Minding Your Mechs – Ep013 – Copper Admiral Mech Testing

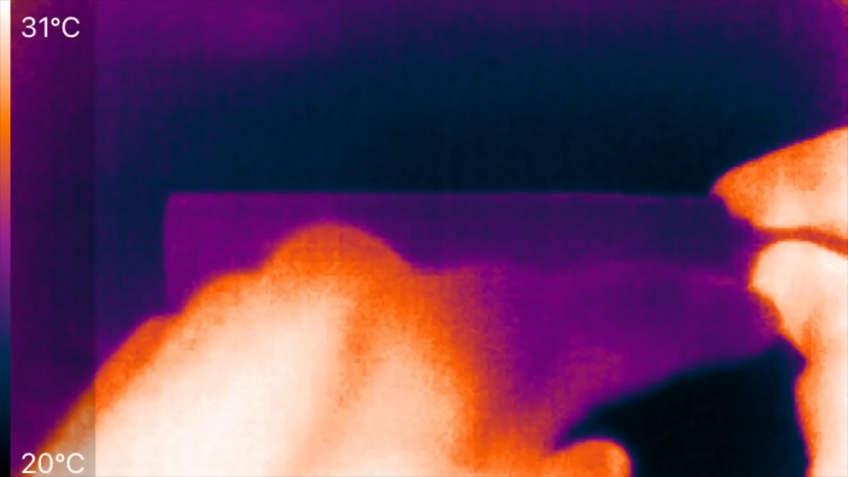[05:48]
On screen: scale top 31°C, scale bottom 20°C
Here's the mod wrapped in black electrical tape from head to toe. That's to help increase its ability to emit infrared radiation because metal sucks at it. You'll see why it's wrapped at the end of the test.
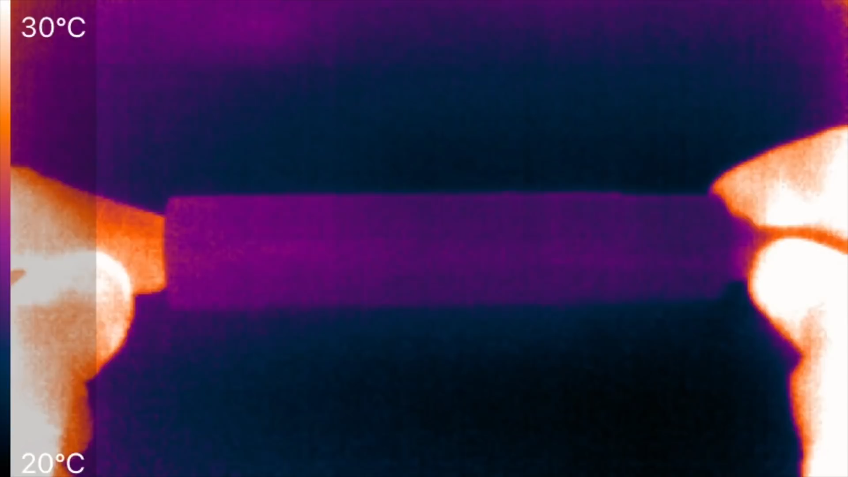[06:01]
On screen: scale top 30°C, scale bottom 20°C
Let's put 30 amps continuous through it and we'll jump forward ahead to one minute, 30 amps flowing now. Okay, that's one minute later at a continuous 30 amps and it has barely gone up even a degree at the most.
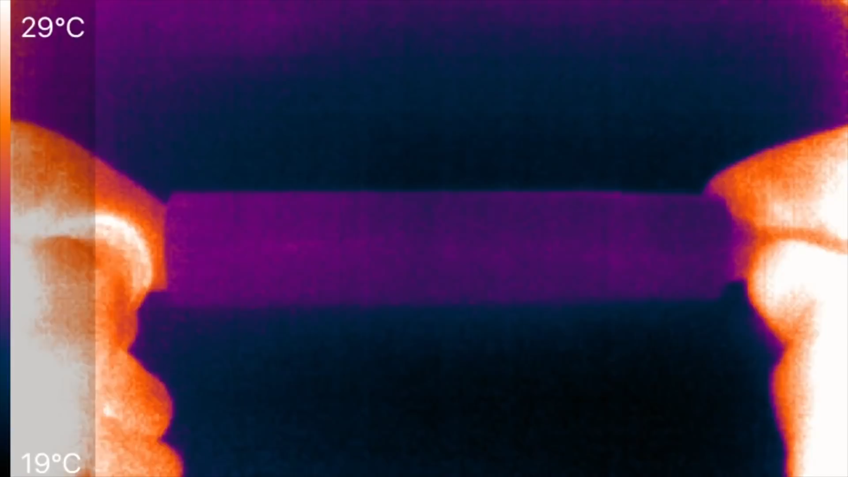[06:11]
On screen: scale top 29°C, scale bottom 19°C
So that's rather incredible. You can see just my hand heat here up around 29 Celsius warming up the wire and in the drip tip.
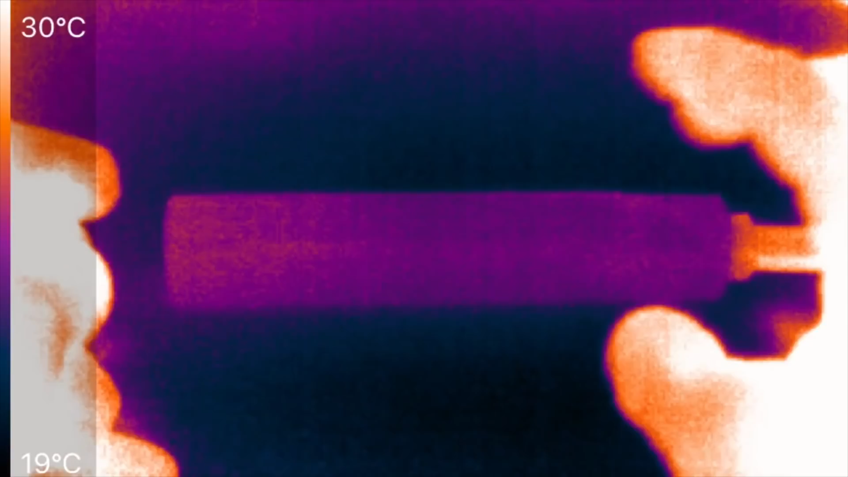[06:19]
On screen: scale top 30°C, scale bottom 19°C
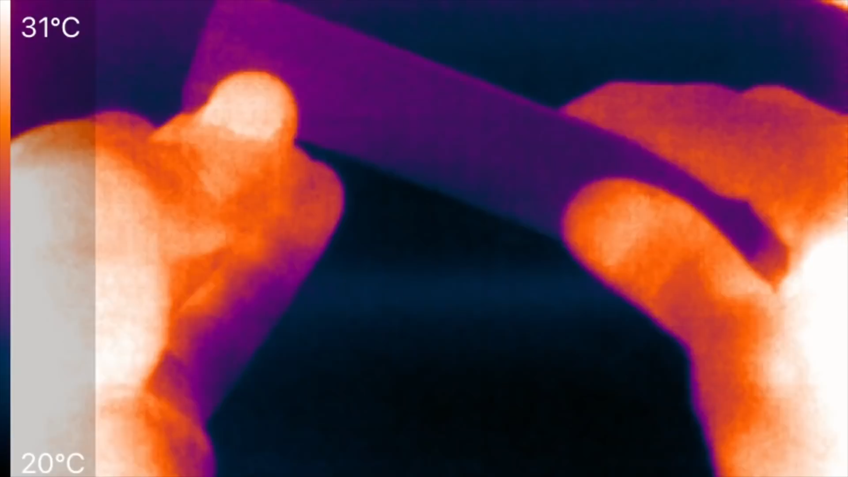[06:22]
On screen: scale top 31°C, scale bottom 20°C
And then if we peel off some of the tape here,
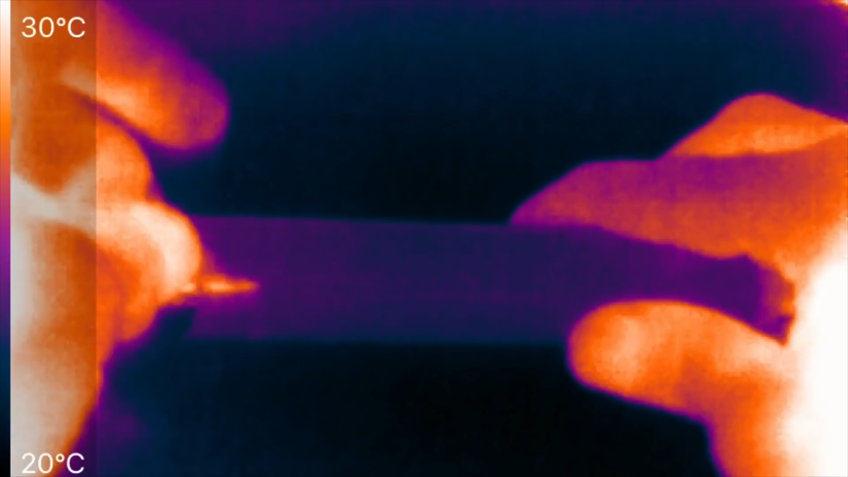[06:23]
On screen: scale top 30°C, scale bottom 20°C
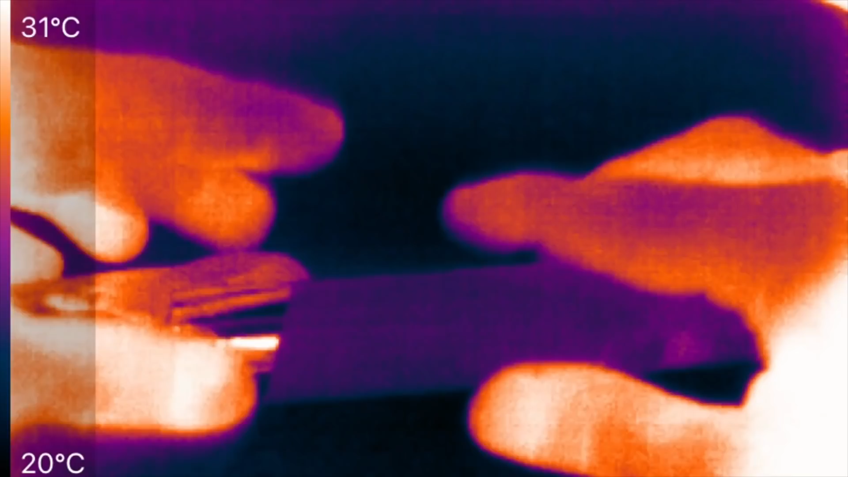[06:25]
On screen: scale top 31°C, scale bottom 20°C
you can see why I put the tape on because where there is no tape,
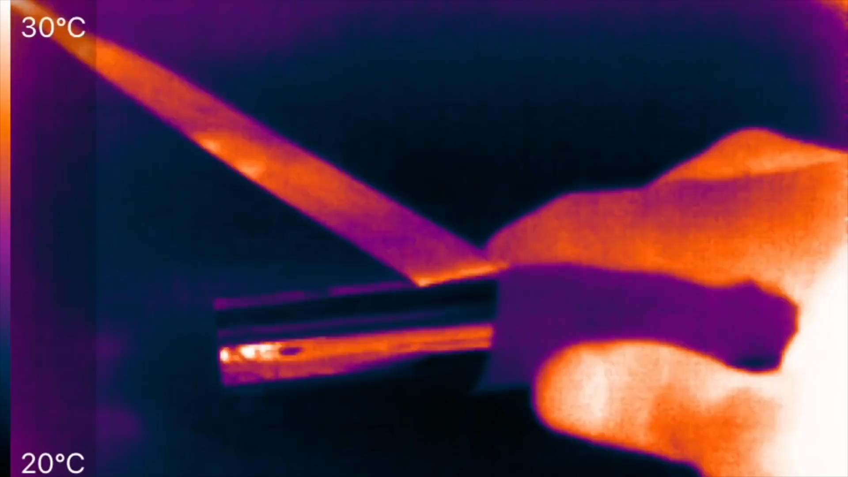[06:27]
On screen: scale top 30°C, scale bottom 20°C
you see it just reads the temperature of the reflections
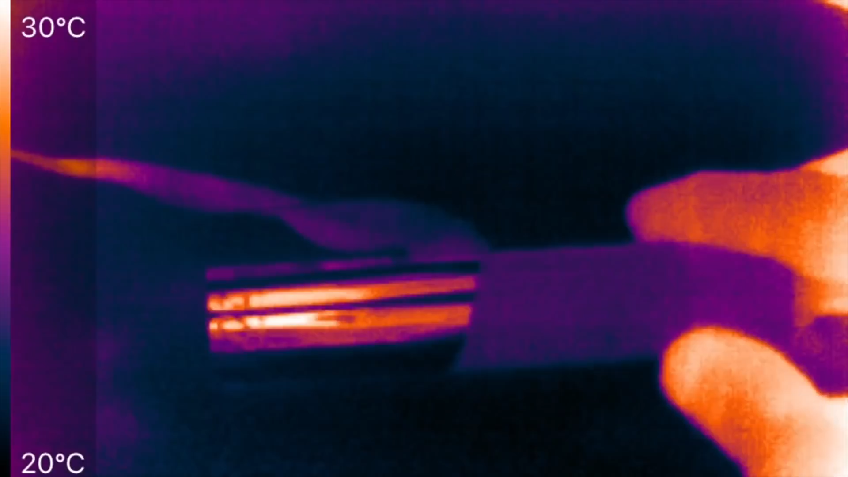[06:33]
On screen: scale top 30°C, scale bottom 20°C
and not of the metal itself.
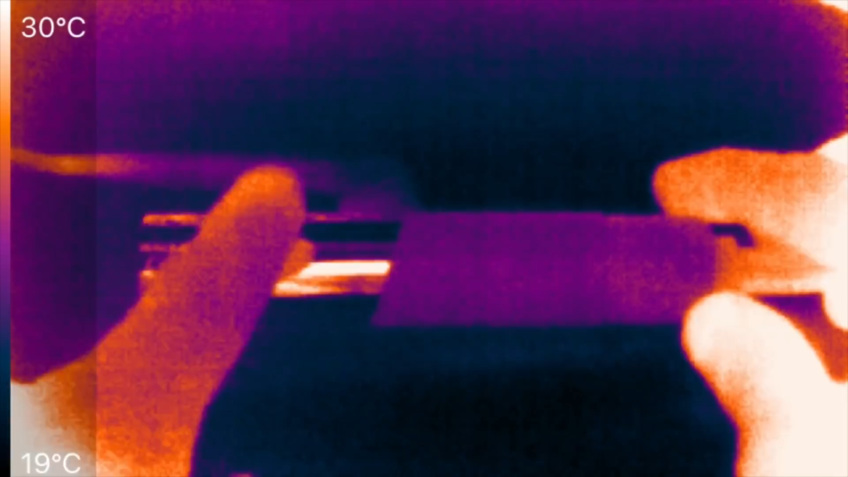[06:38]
On screen: scale top 30°C, scale bottom 19°C
So this performed very well as expected and thank you for watching. That's all for this episode.